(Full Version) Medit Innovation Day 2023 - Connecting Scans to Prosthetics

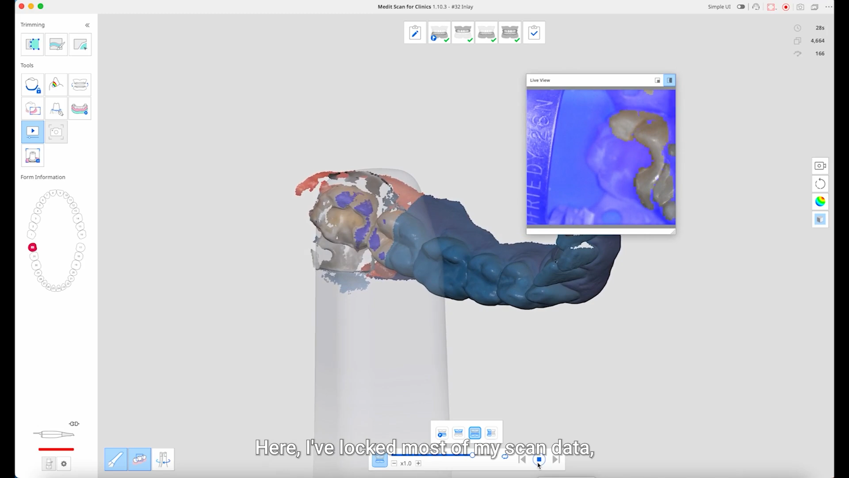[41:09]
So here I've locked most of my scan data, and I'm just going over the area of the preparation so that I can just fill that in,